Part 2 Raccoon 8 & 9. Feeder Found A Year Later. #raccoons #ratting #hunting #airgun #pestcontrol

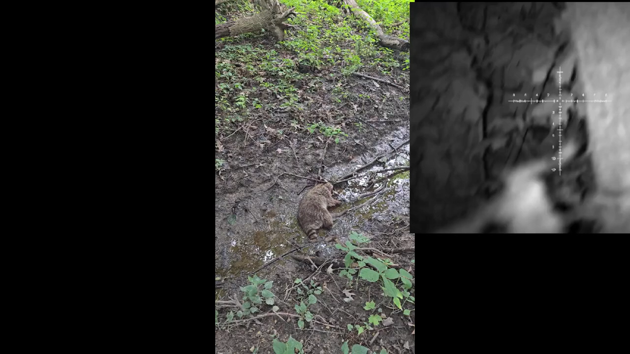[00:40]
That was the first one I shot off the feeder or off that barrel.